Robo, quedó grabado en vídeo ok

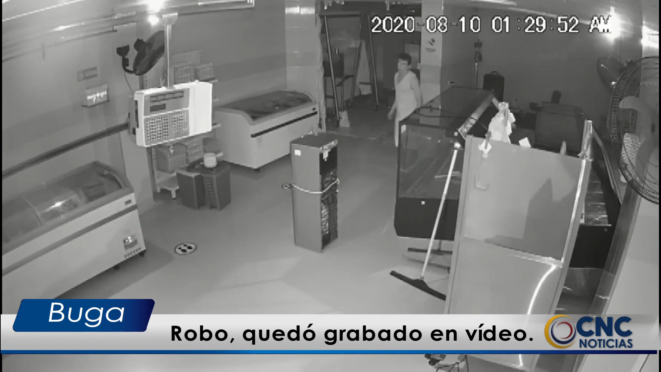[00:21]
El hombre se tomó el tiempo suficiente para llevarse la caja registradora, donde al parecer había una cuantiosa suma de dinero. Este caso fue puesto en conocimiento de las autoridades y por informaciones extraoficial,